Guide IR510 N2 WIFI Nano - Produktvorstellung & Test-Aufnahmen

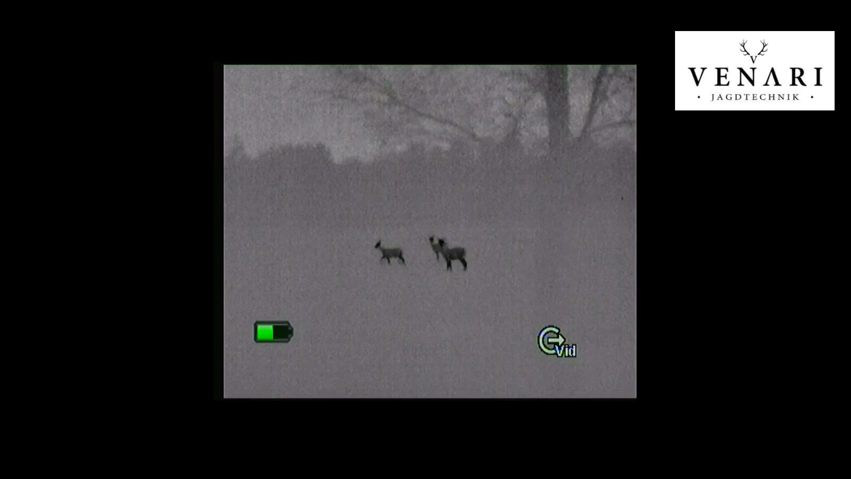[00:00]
Das Guide IR 510 ist ein kompaktes Wärmebildgerät für die Jagd.
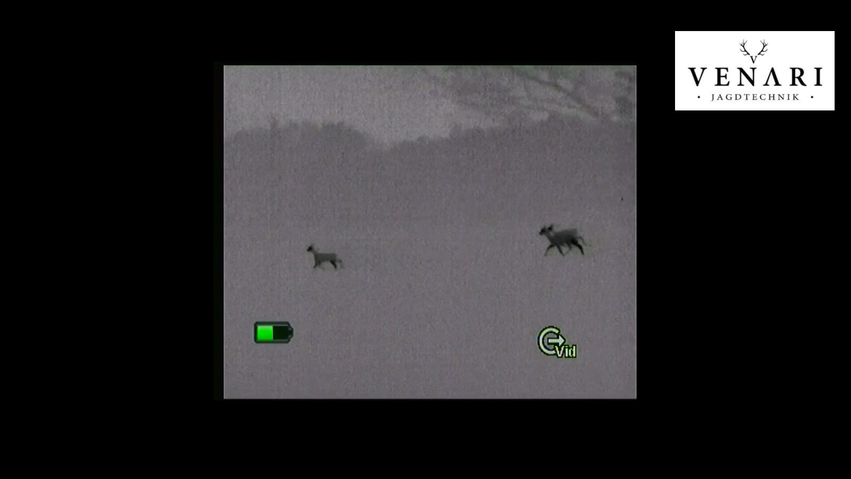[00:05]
Es ist als Kamera im unteren Preissegment für Jäger besonders interessant, da es aktuell eines der günstigsten Geräte mit fokussierbarem Objektiv ist.
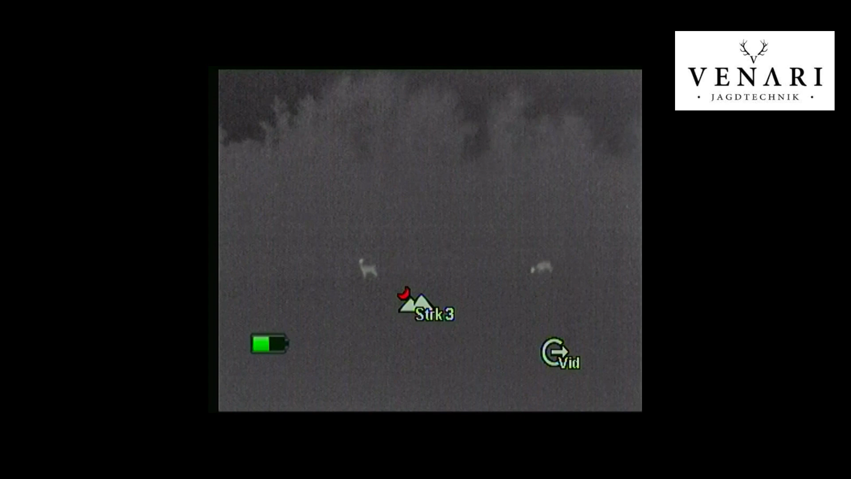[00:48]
Das Blickfeld ist wichtig, um gerade auf kurzen Distanzen das Bild früh beim Anwechseln erkennen zu können.
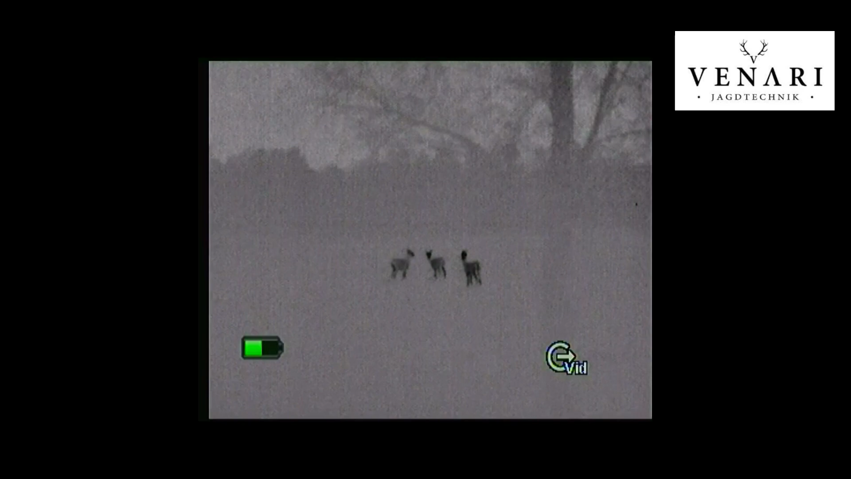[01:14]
Mit dem Gerät selbst können keine Videos oder Fotos aufgenommen werden.
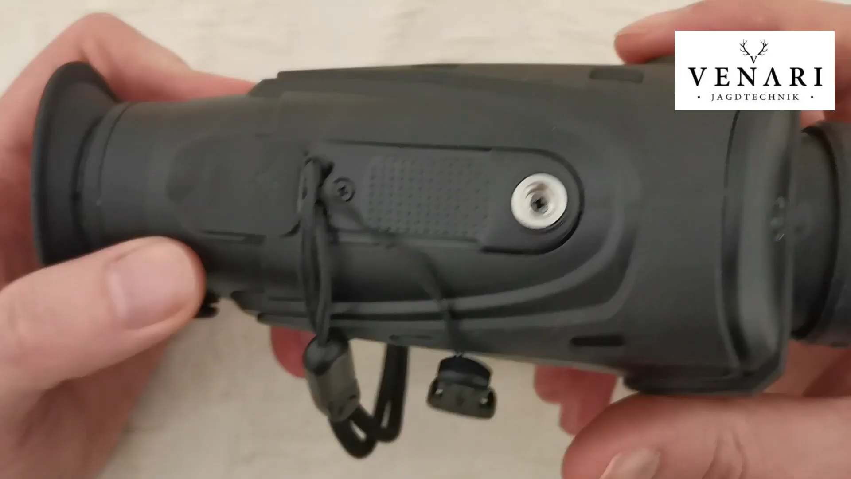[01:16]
Man kann jedoch ein externes Aufnahmegerät anschließen oder das Bild per WLAN an ein Mobilgerät übergeben. Das Gehäuse des Nano besteht aus Kunststoff mit Gummiapplikationen für besseren Griff
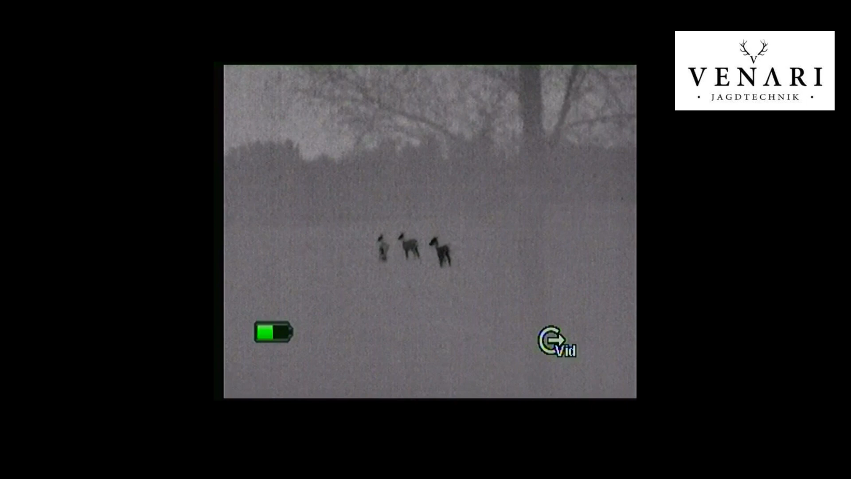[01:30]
und ist IP66 zertifiziert. Damit ist es gegen starkes Strahlwasser und Regen geschützt, jedoch nicht gegen Untertauchen in Wasser.